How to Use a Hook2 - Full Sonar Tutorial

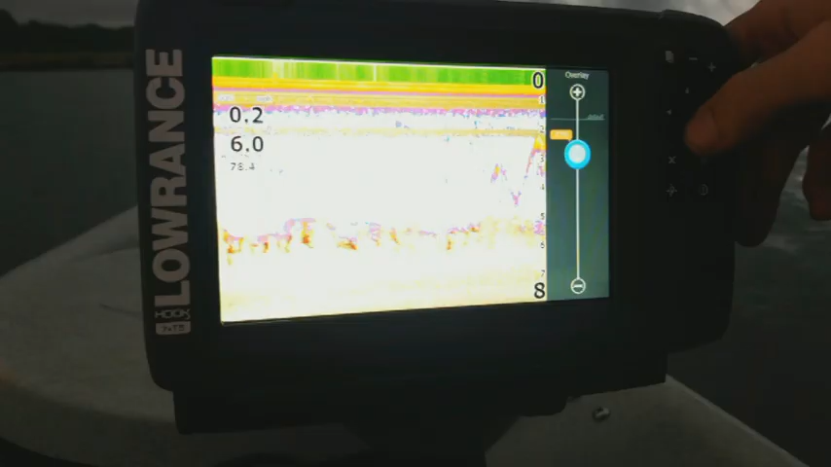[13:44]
But the first one here is going to be your overlay. That's going to reduce down how much is actually going to show up on your screen. So if you are using it, definitely recommend dropping this down quite a bit so that way it doesn't fill up your whole screen like that. And you can still see your fish, but you can also see the structure at the bottom. Go back. Now you also have your palette, which is like the other palette. It just allows you to choose what color you want to display it as. Now we have our contrast, which is just going to be a lightness and darkness.
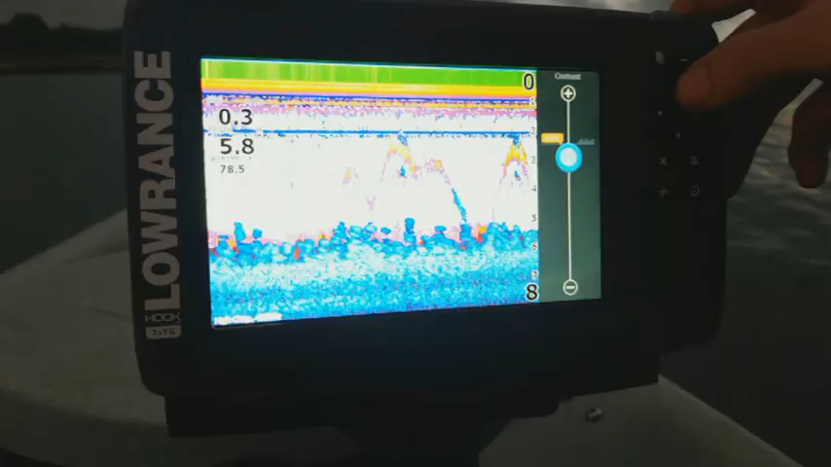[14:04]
Because with structure scan, you don't have a sensitivity level. All you have is your contrast, which is really just going to be as you go up, it makes it more white.
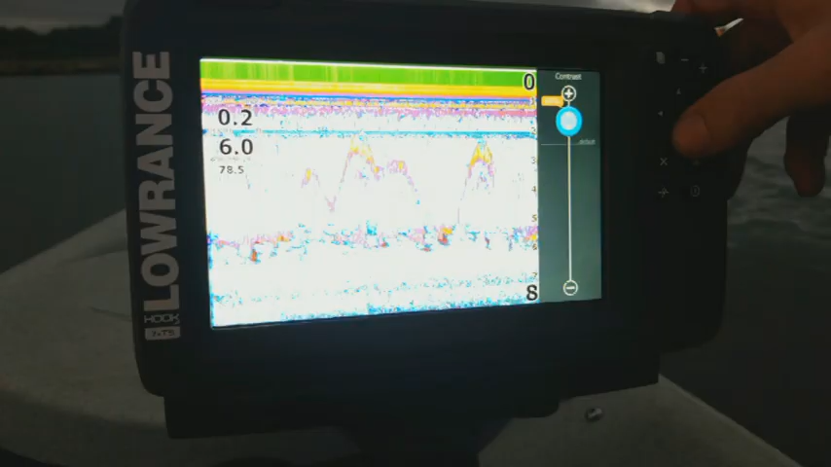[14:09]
And as I go down, it makes it a lot darker. And then you have your frequency, where you can just switch between 800 or 455. Most of the time, I usually just use the 455 myself, unless I'm in just really crystal clear water. You know, at that point in time, I like running the 800 because it's just a lot more sensitive. And it picks up a lot more stuff in the water there. Now you also have your noise rejection, where instead of having like a low, medium or high, you can just turn it on or off.
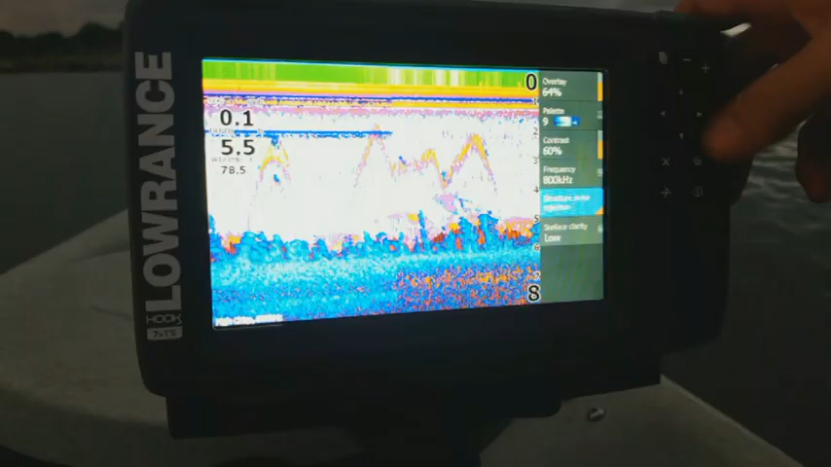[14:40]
And then the same thing with your surface clarity. You can go through and you can increase that filter to help remove, you know, the junk that you get up on the screen up here.
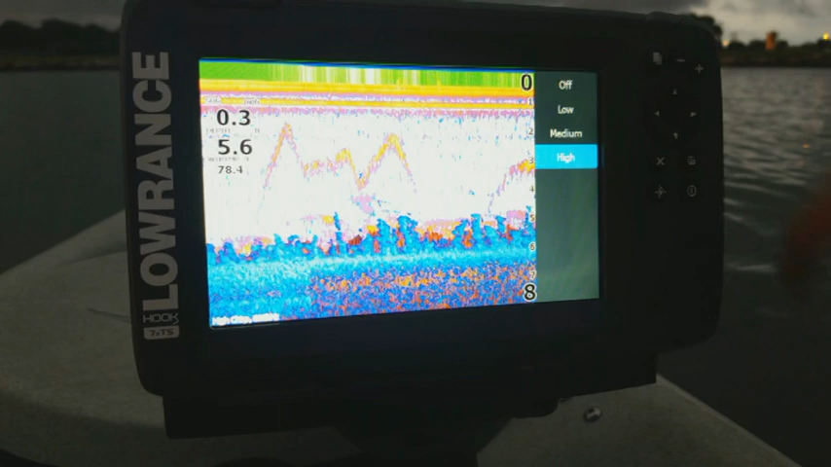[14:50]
But again, doing that one only applies to the structure overlaid, not the background multicolor screen that you get from your regular sonar. But that's basically about it on these hook twos.
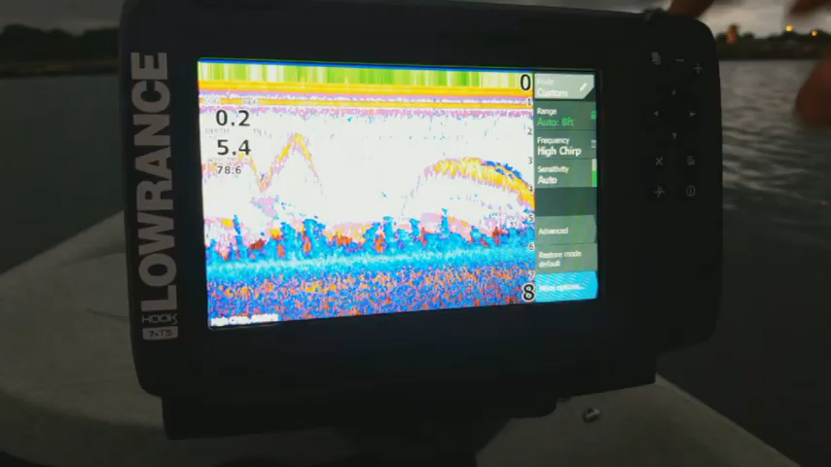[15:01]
You know, there's really not a whole lot to them. They're really easy to use.
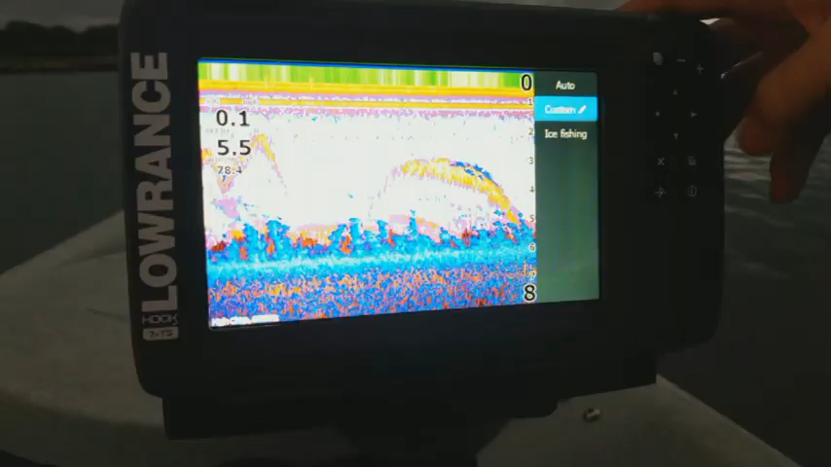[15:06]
One last thing I want to show you is if we go into, if we set it back to auto, you'll notice that you'll get this more options button down here. That'll just be there anytime it's on. So you lose all those other options on the screen, but you still got the more options down here.
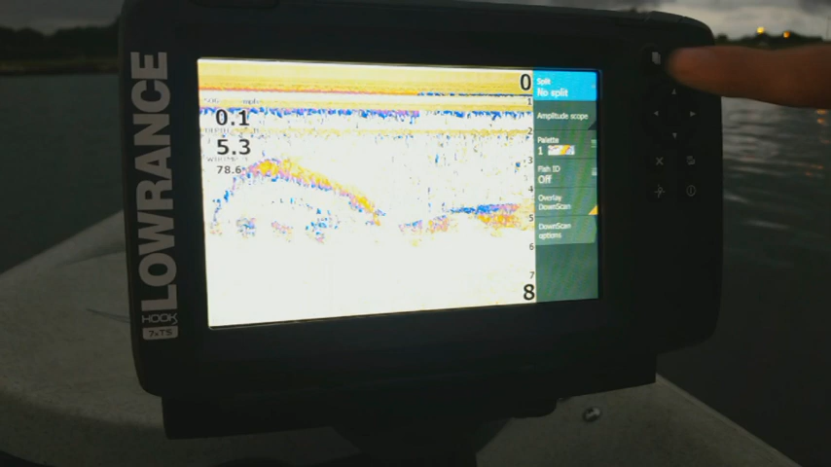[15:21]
Well, if you go and click on it, it just brings you into that same screen as before when we had the more options, where you have your amplitude scope, you can change the color and do all that without having to mess with all of the other additional features and menus that the unit has. And so anyways, the unit, like I said, it's real easy to use. I recommend just playing with it, figure out what works best for you. But I probably better go ahead and end it. It looks like it's getting dark out here and the weather is about to get real bad. So thank you guys so much for watching and I hope you all learned something.